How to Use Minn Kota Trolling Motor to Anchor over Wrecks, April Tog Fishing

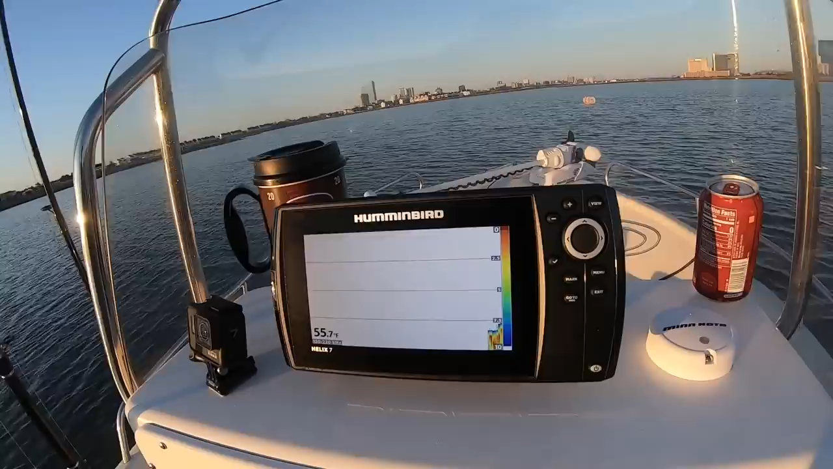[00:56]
and then we also got my new brand new Humminbird Helix 7, which is
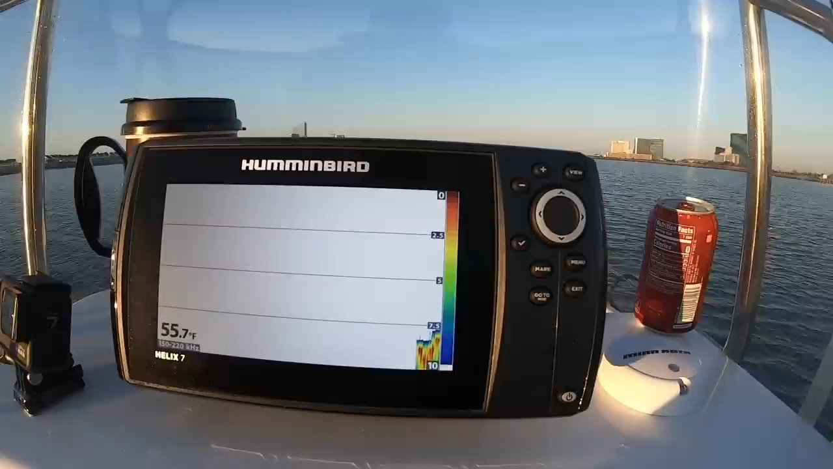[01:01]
On screen: water 55.7°F
just kind of calibrating with the bottom right now, and we'll check back with you when you get out there, guys. Hopefully we can get a couple hours of action before work.
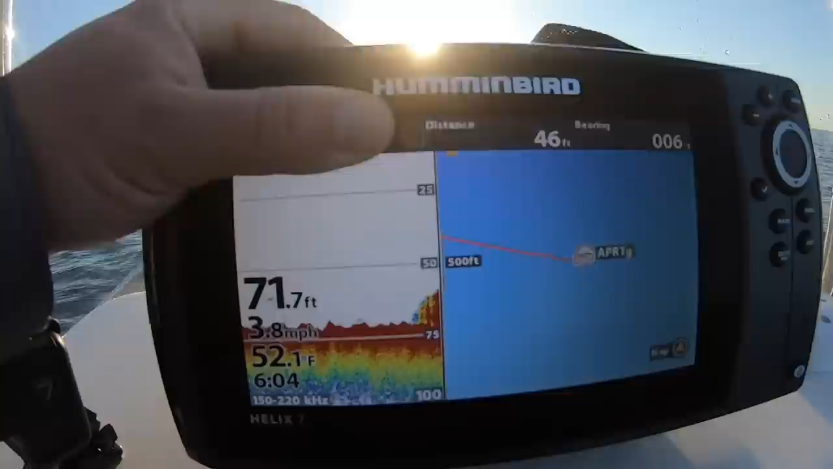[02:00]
On screen: depth 71.7 ft, water 52.1°F, speed 3.8 mph
So now once I get the troll motor powered up, all I need to do is get right over that wreck, hit the spot lock, and bingo, we're fishing.
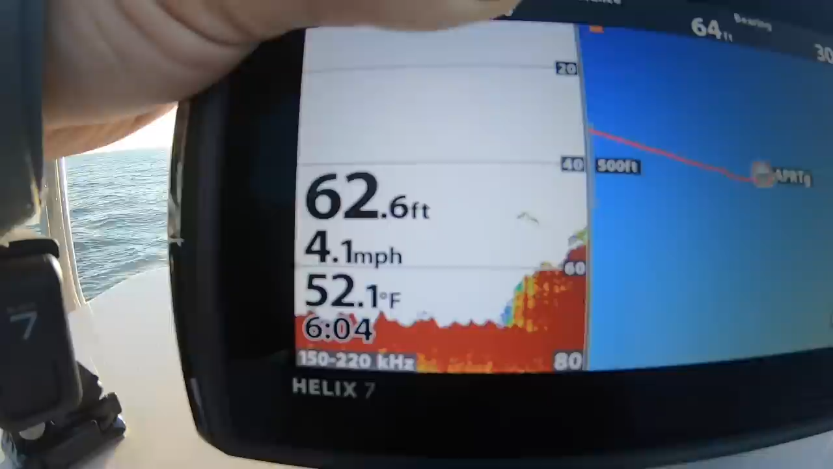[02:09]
On screen: depth 62.6 ft, water 52.1°F, speed 4.1 mph
So you can see it rises up
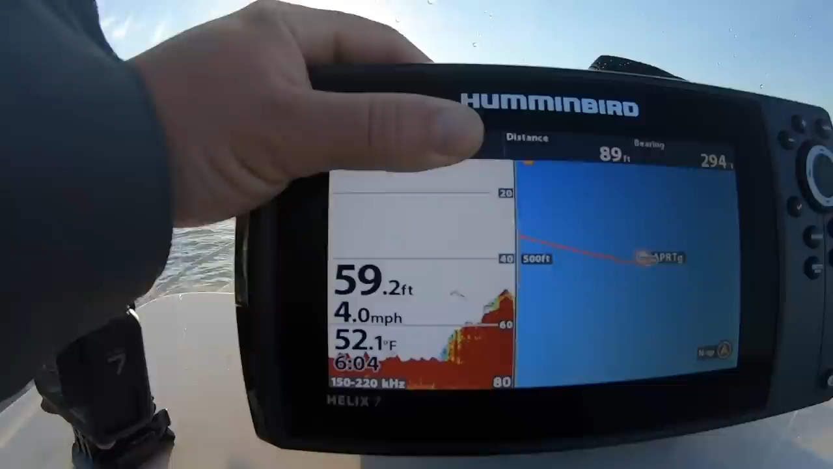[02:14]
On screen: depth 59.2 ft, water 52.1°F, speed 4.0 mph
about 10 to 15 foot. All right, it's not a huge piece. From what I know, it's pretty old.
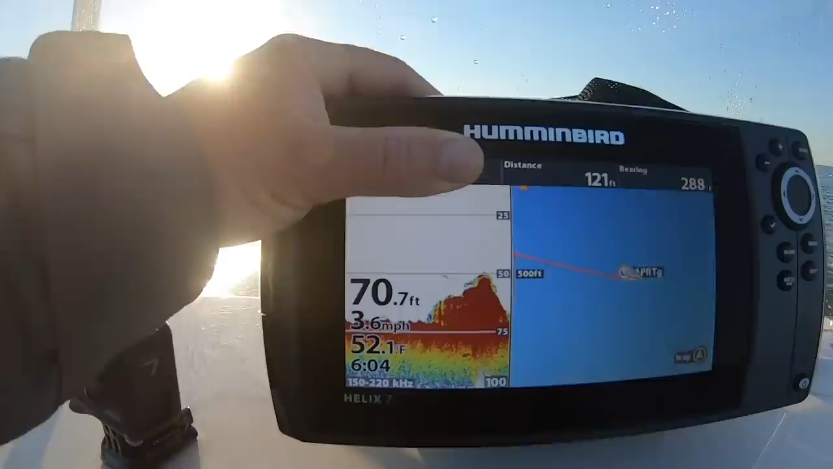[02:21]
On screen: depth 70.7 ft, water 52.1°F, speed 3.6 mph
So we're gonna swing back around, we'll get on that. Now what we'll do is we will power up
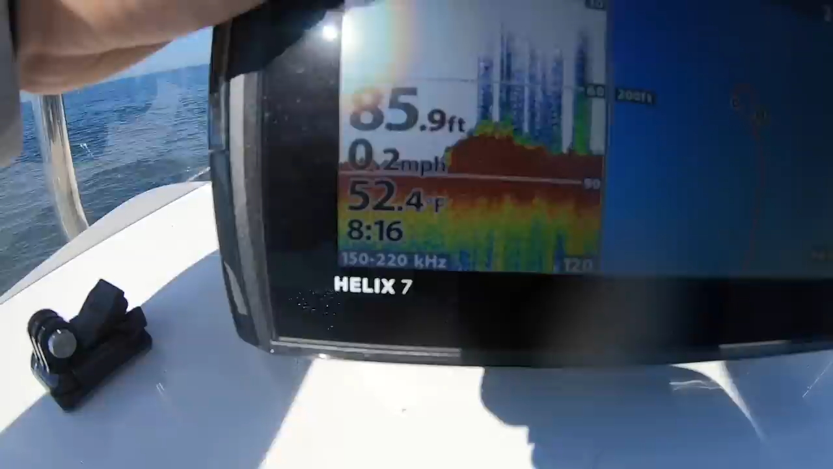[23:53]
On screen: depth 85.9 ft, water 52.4°F, speed 0.2 mph
It's not as high profile as that other one.
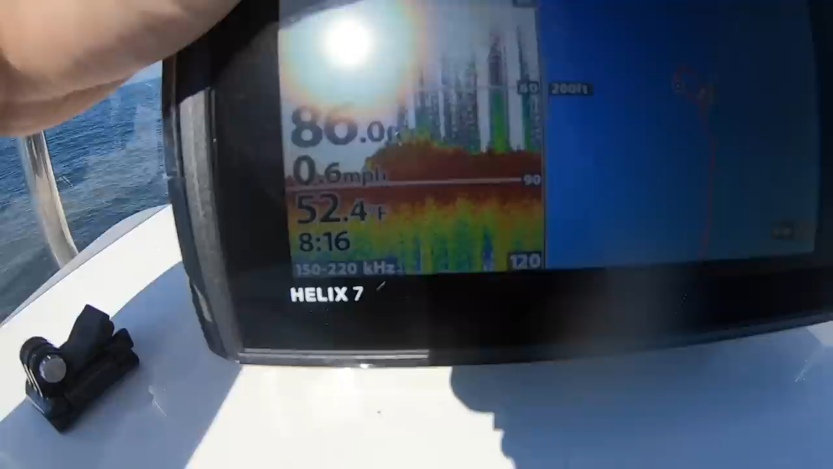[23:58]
On screen: water 52.4°F, speed 0.6 mph
So we'll see. I've caught tog here before. It is a little deeper.